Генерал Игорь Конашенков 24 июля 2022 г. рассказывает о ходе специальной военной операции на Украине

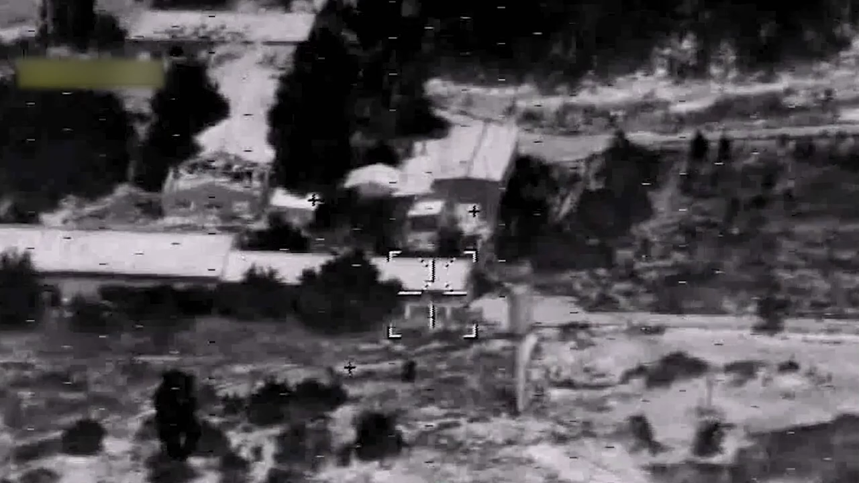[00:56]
В городе Николаев высокоточным оружием ВКС России нанесены удары по складам вооружения и боеприпасов 28-й механизированной
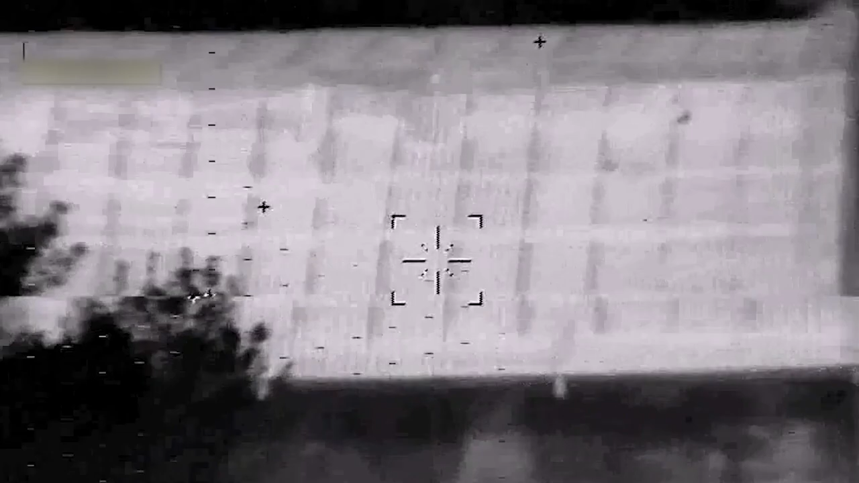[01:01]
бригады
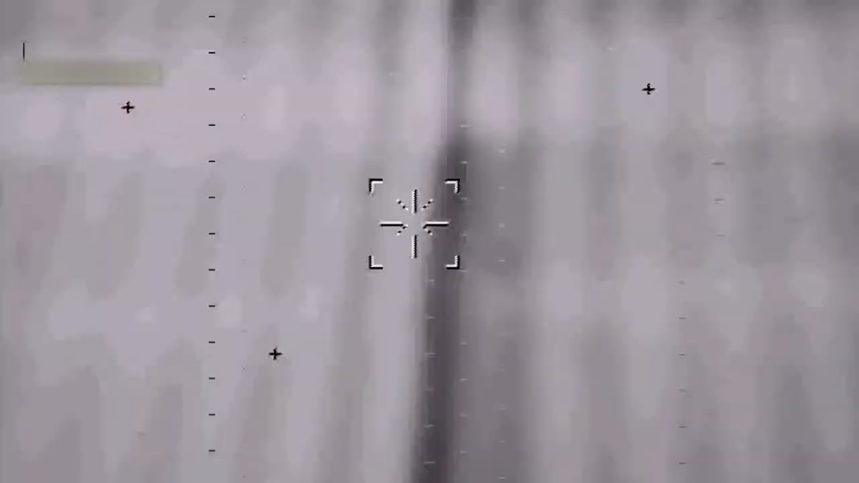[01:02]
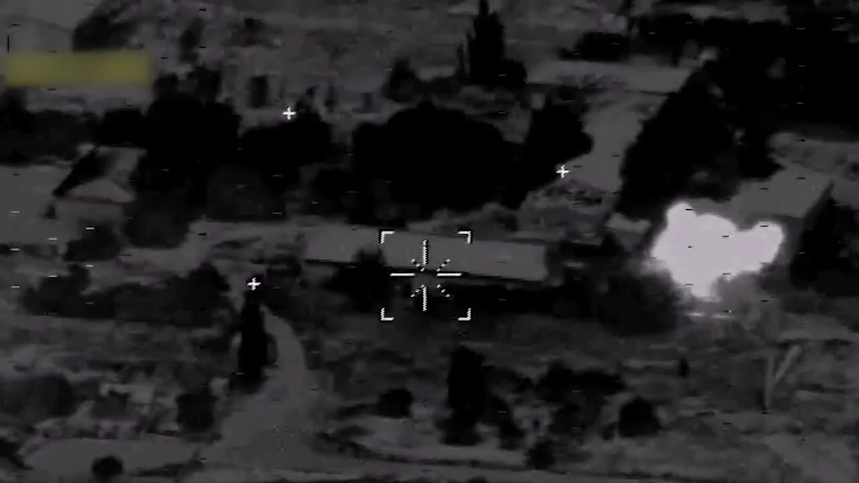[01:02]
Вооружённых сил Украины и 123-й бригады территориальной обороны на территории тепловозоремонтного завода.